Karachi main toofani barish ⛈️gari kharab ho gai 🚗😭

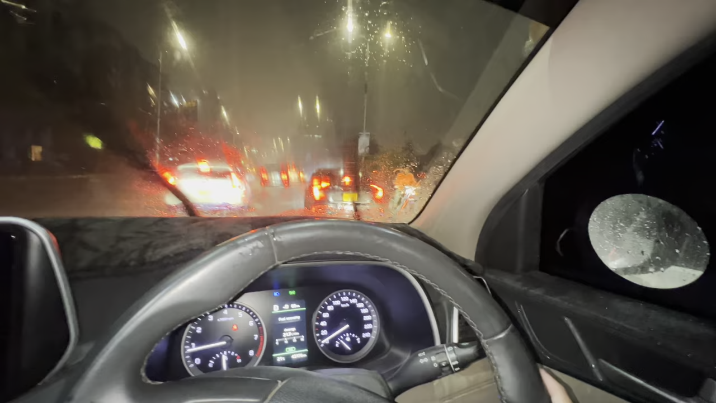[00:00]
एक्सीडेंट हो गया, एक्सीडेंट हो गया। और अच्छा पानी भी भरा हुआ है, ये देख रहे हैं आप लोग, और यहाँ पर एक्सीडेंट कर आप लोग।
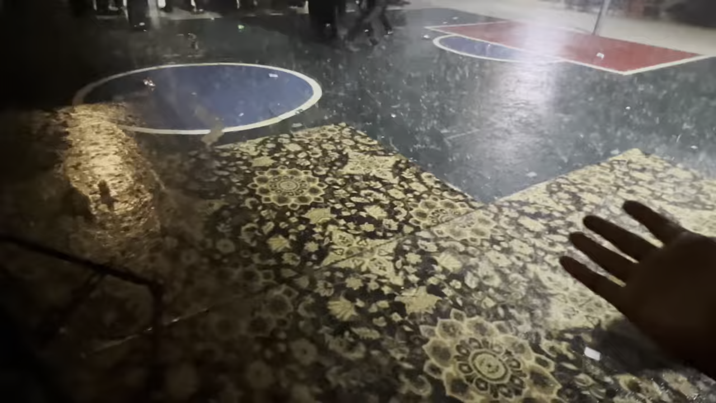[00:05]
इवेंट में कितनी तेज बारिश हुई है, एक्सियो का बंपर देखें भाई गायब ही हो गया है,
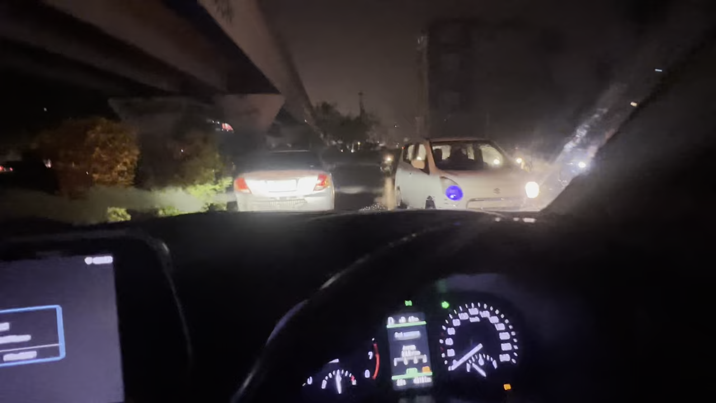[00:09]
टूट गया आप लोग ये देख रहे हैं ना, देख रहे हैं खतरनाक। अस्सलाम वालेकुम, वेलकम बैक टू न्यू व्लॉग।
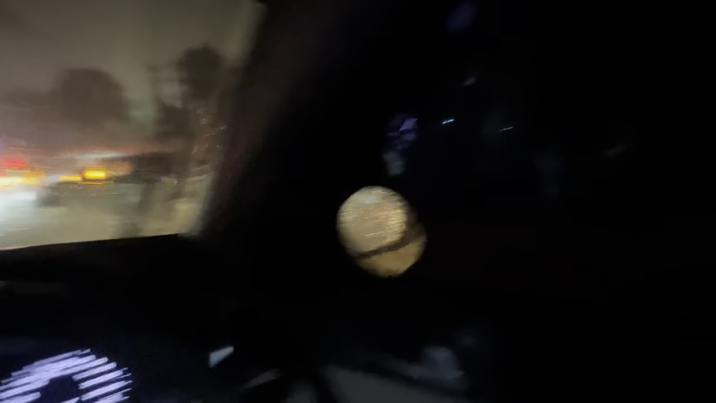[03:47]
ये आप लोग चेक करें वो फुटपाथ बिल्कुल बराबर हो गया, देख रहे ना आप लोग फुल हाई पे हुए हुए, देख रहे हैं आप लोग वाइपर, और सामने देखें फुल खतरनाक किस्म का सीन हुआ है।
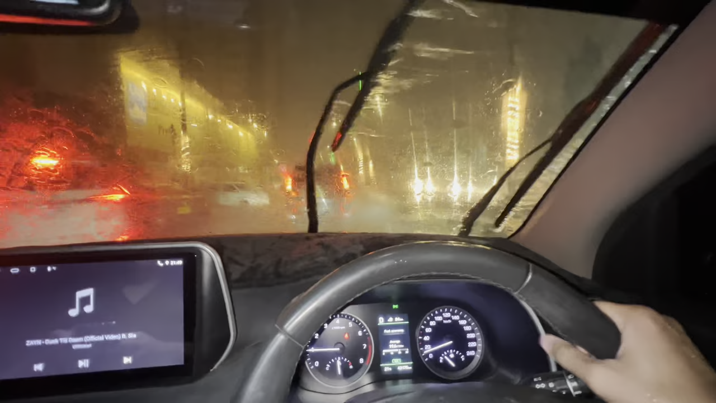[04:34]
ये देख रहे हैं फुल स्पीड पे हुआ है बारिश, देखें आगे प्राडो है हमारे, हम प्राडो के पीछे लगाई हुई है,
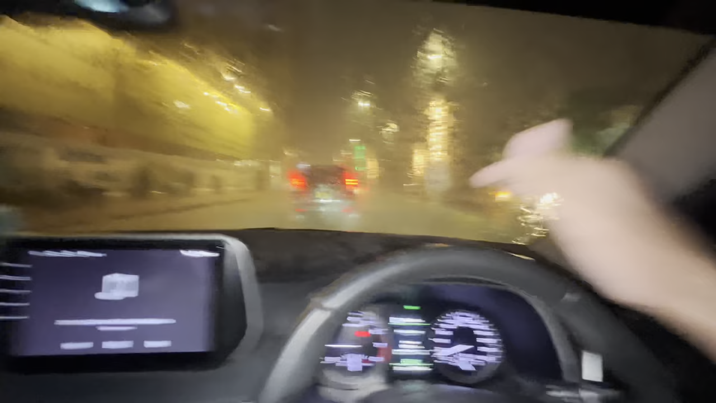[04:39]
इधर आके हम थोड़ा सा सेव हो गए क्योंकि यहाँ पर बराबर में नाला है, ये देख रहे हैं ना आप लोग।
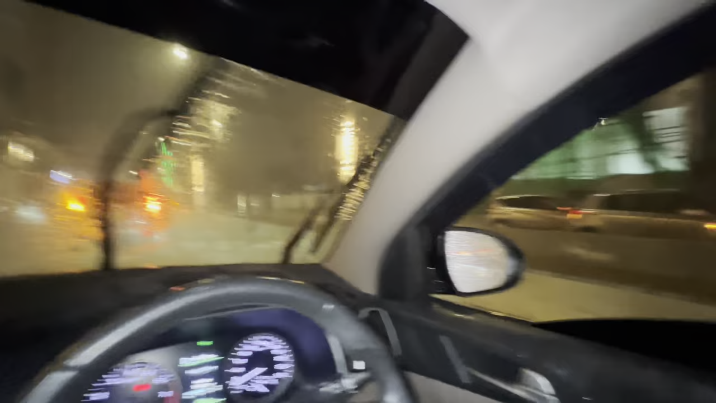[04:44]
ओए होए होए होए ये देखें आप,
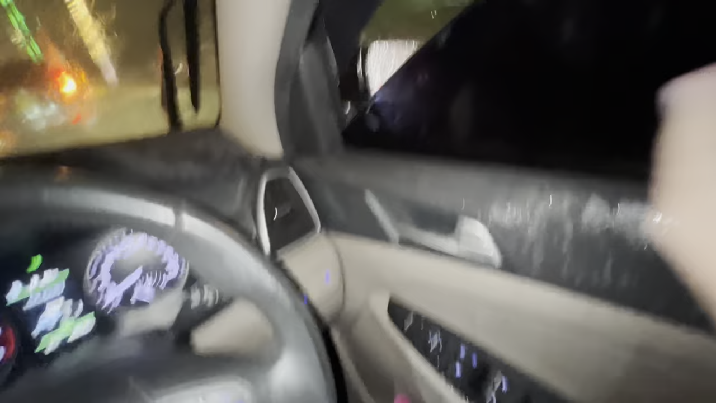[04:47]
ये चेक करें कि पानी कितना है,
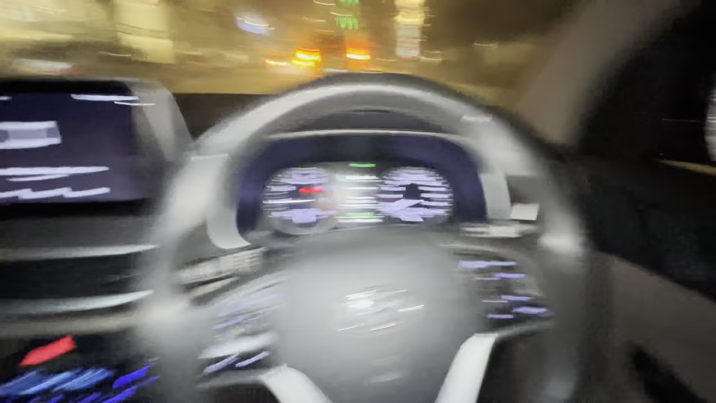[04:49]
ब्रेक से आवाज ऐसी आ रही, पूरा ब्रेक स्लिप हो रहा है, थोड़े सेफ है आप लोग,
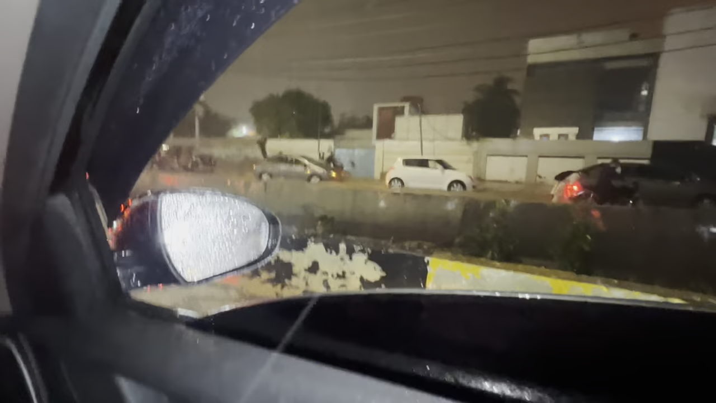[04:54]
ये चेक करें सामने से पानी कितना तेज आ रहा है, देख रहे ना मतलब फुल मतलब इधर बारिश होती है तो हम खुश होते हैं, लेकिन इधर सत्यानाश भी बहुत होता है। ये प्राडो वाला टर्न क्यों कर रहा है?
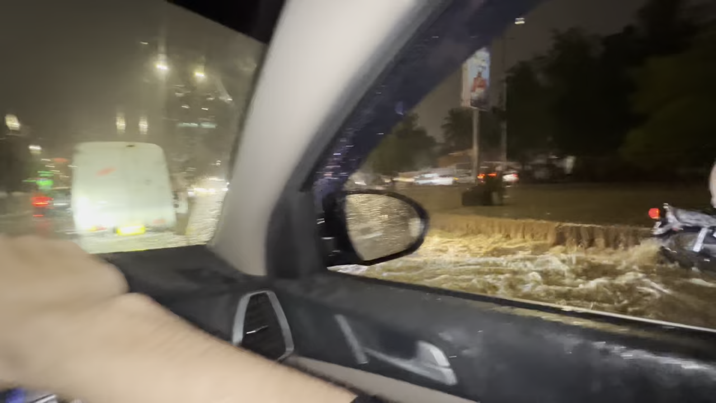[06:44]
नारायण गागान तो छोड़ो, इधर मुझे डर लग रहा है मेरी गाड़ी को कुछ ना हो जाए। बाइक वाले को देखें भाई, जो अंकल एंजॉय करते जाते हैं वो फंस गए। ये देखें भाई, ओए होए होए होए,
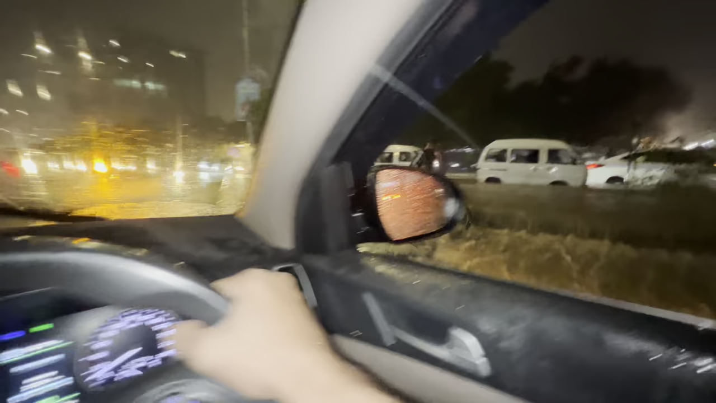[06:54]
ये बाइक वाले देखें रॉन्ग वे आ रहे हैं और कितनी खतरनाक तरीके से सामने से पानी आ रहा है। मतलब हम डबल इंडिकेटर ऑन करते हुए अब हम जा रहे हैं अल्लाह का नाम लेके, कह रहे भाई खत्म हो गया, जहाँ जा रहे हैं वहाँ बंद हो रहा है।
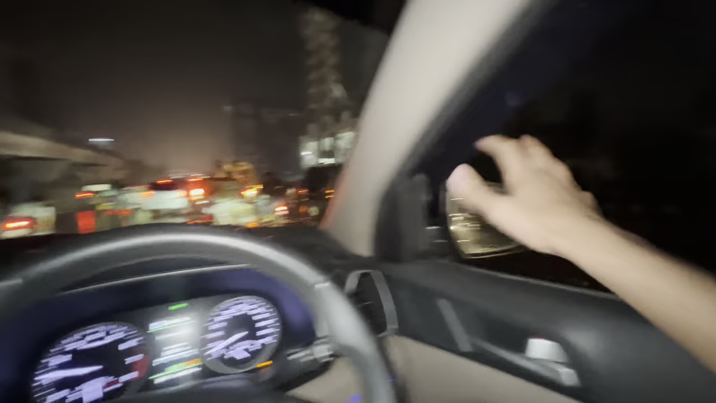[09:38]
लोग गाड़ियाँ देखेंगे कितनी कितनी खड़ी हुई हुई है, सारी खराब होकर खड़ी हुई हुई है, देख रहे हैं आप लोग डबल इंडिकेटर में उधर उधर,
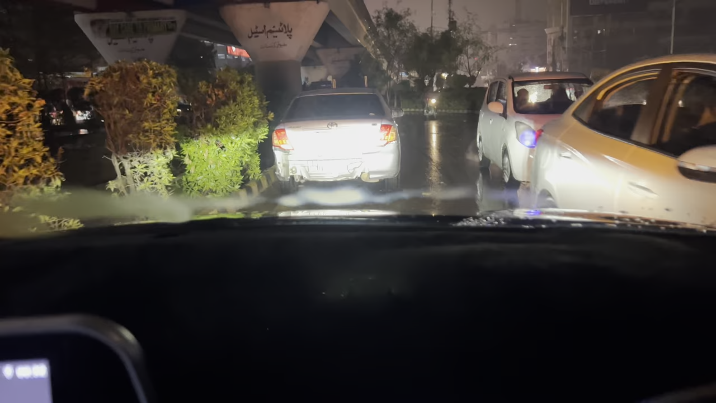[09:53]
क्या करें आप लोग, एक्सियो का बंपर देखें भाई, गायब ही हो गया, टूट ही गया भाई।
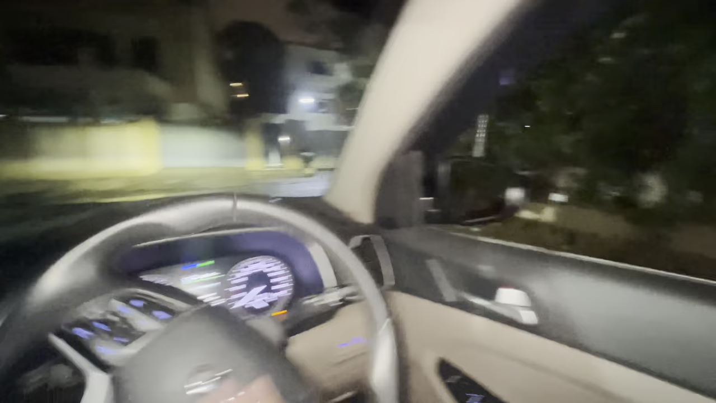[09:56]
भाई यहाँ से निकलते हैं या यहाँ से निकलते, लेफ्ट ले लेते ना।
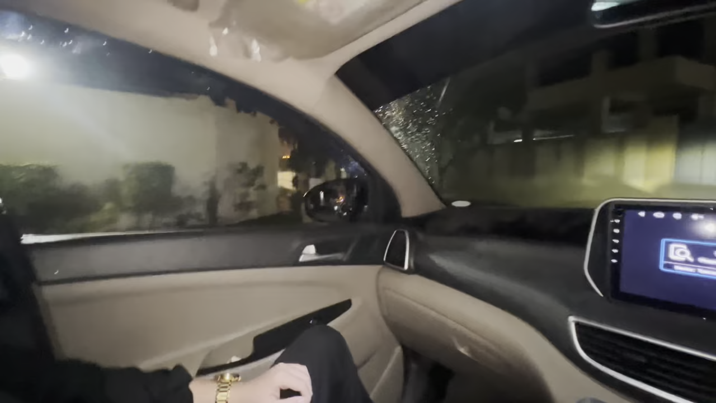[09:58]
ये देखें भाई, भाई वो भाई वो देख रहे, आइडियल का बोर्ड रिफ्लेक्ट हो रहा है पानी के अंदर।